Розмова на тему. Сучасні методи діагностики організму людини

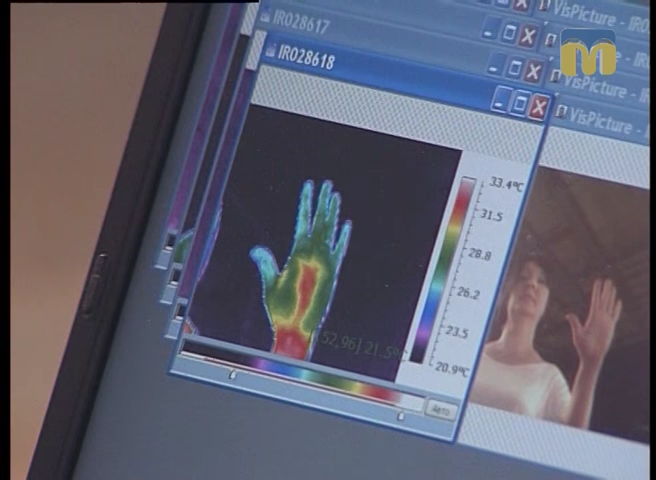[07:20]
On screen: scale top 33.4°C, scale bottom 20.9°C
Пальчики, да. Пальчики говорят, да. Вот эта зона, лучевой край кисти, мизинец, пальчик, да, чаще отвечает за функцию сердечно-судистой системы. Так, там все в порядке. Большой палец, ну, можно сказать, да, потому что здесь фон зеленый, тот идеал, который мы... Смотрим дальше. Смотрим, что пальчик холодный. Это желудочно-кишечный тракт, прежде всего это кишечник. Здесь, опять же, каждый пальчик, он связан с тем или иным органом.
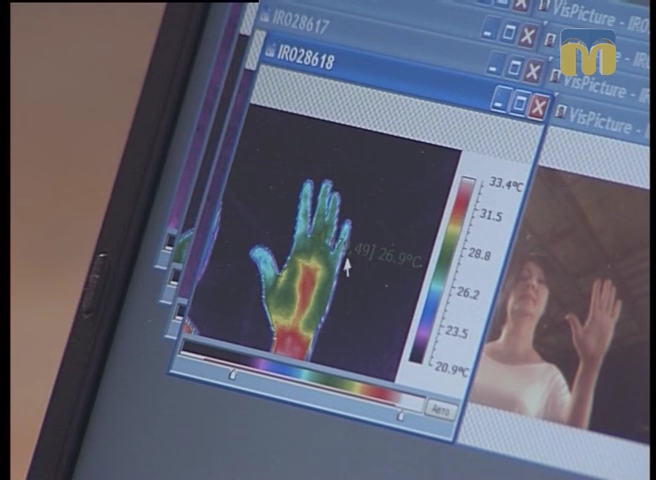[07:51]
On screen: scale top 33.4°C, scale bottom 20.9°C
Но мы видим и другие снимки, которые нам дают возможность больше увидеть информации, чем по кисти. Другая рука.
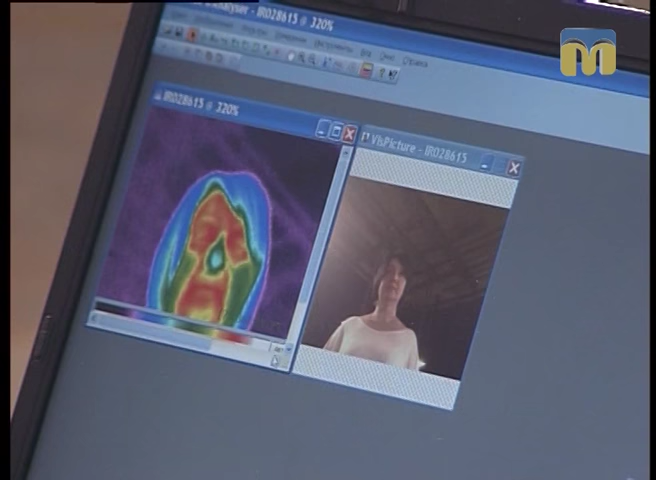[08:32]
что здесь есть подозрение на повышение функции щитовидной железы. Дальше.
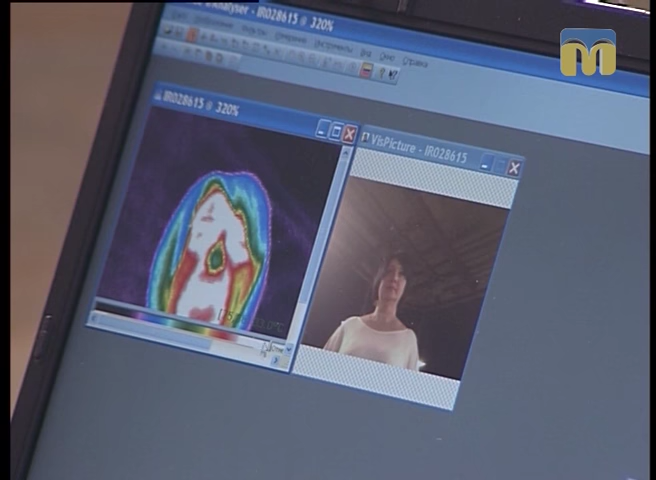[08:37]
Есть затруднение тока венозной крови из полости черепа. Общее состояние этого человека.